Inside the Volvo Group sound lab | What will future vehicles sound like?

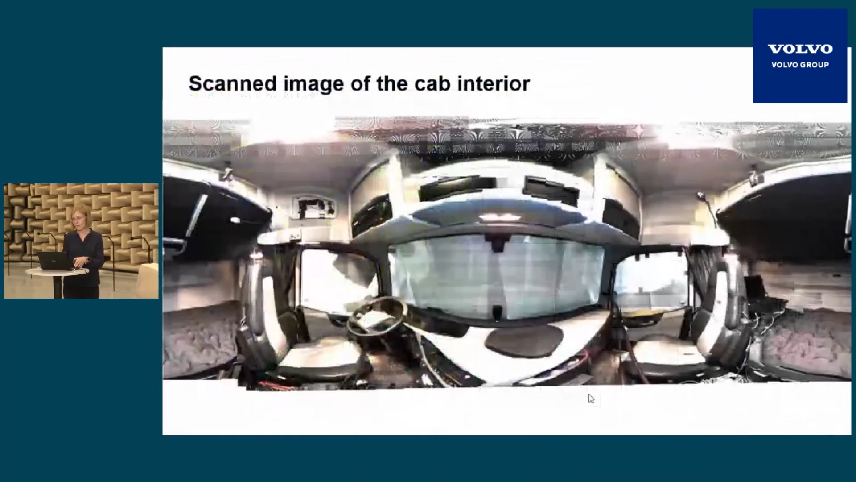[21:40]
Here you can see the scanned interior of the cab.